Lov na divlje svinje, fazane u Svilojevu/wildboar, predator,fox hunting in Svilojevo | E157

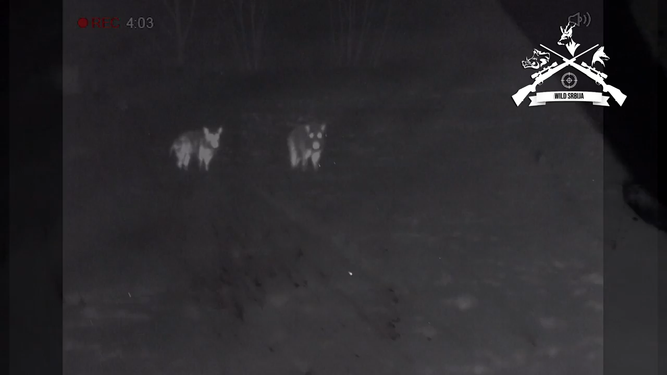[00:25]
Tu si ga pucao. Ovdje ne pucao, a? Evo ovdje, ovdje si ga pucao. Ne, još ima.
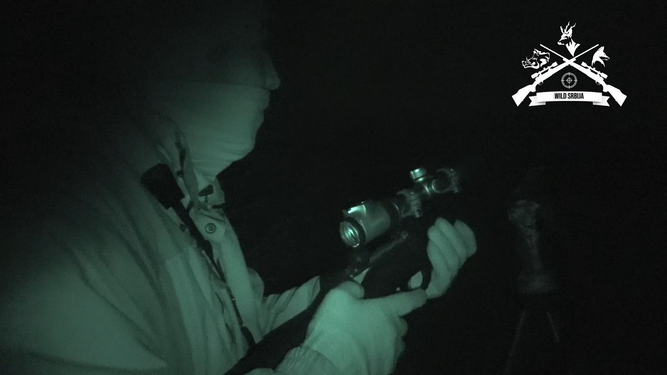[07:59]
Mislim da je pogodak. Mislim da je dobar pogodak.
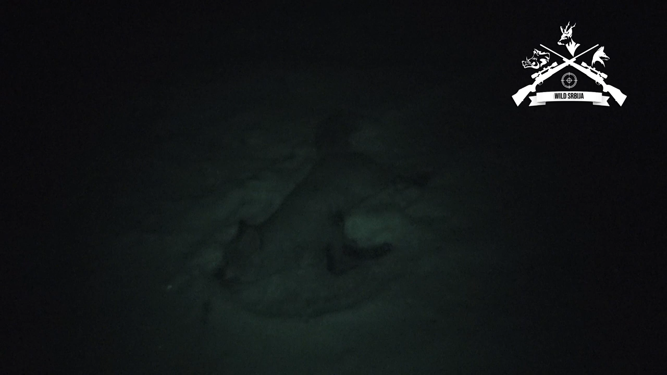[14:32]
Da. Sve kad sva trojica. Izvučimo telefon, niko nije uzad dve lampe, imamo ovu. Da. Ide nisko. Malo niže. Ol velik lis. Znaš šta?
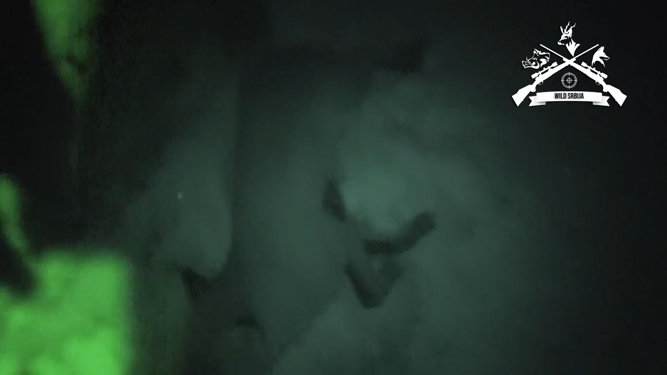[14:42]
Dobro, koliko to pada. Niko kod lis da kažem. Dobar lis. Domaći lis bio.
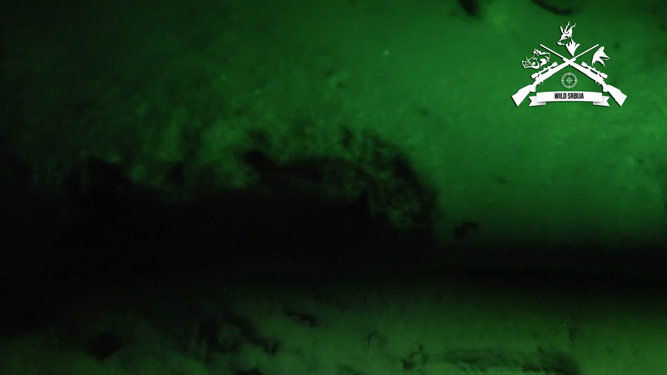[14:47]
Ovo je seoski domaći pravi. Jel pravi je to? Verovatno, a?
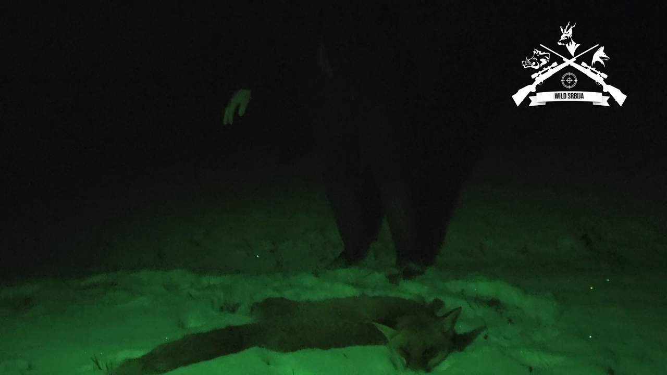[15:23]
Koliko ste izmjerili ovdje? Ovo nam je ja sam mjerio kolano 250 metara, tako da. Profe, ja? Ovo je iz Matičog jata bio. Pa cijelo selo će plakat za ovim lisom. A moga ćete me kazniti. Biće lepo na zidu. Ovo ćete samo da požuriš po svojom rukavicama, posle nego jako hladno. Znam, znam, ja sam to isto radio nekad, dok sam pucao. Nekad.